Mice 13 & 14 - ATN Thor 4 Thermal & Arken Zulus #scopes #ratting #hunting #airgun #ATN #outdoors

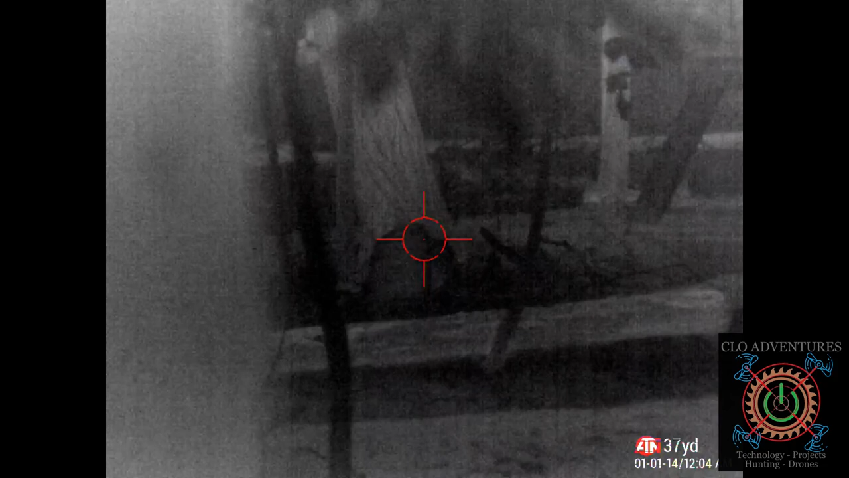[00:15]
He might have... There he is.
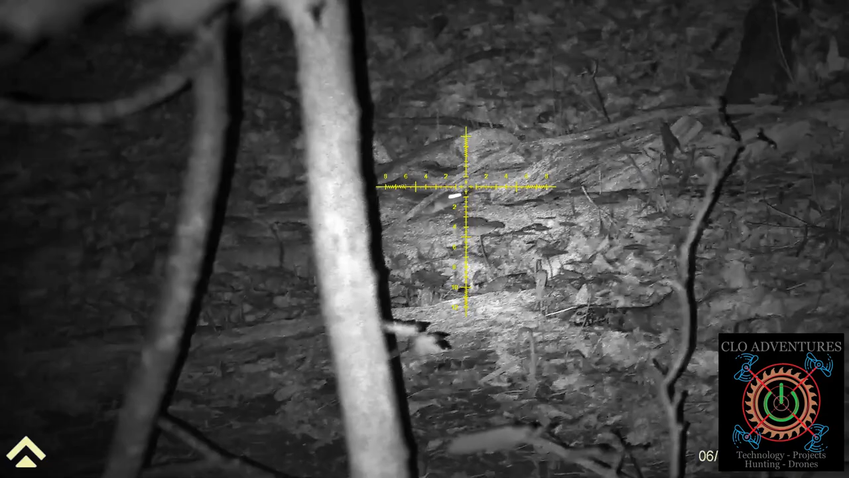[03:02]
Hit. And subscribe. T трone. Why? Yeah.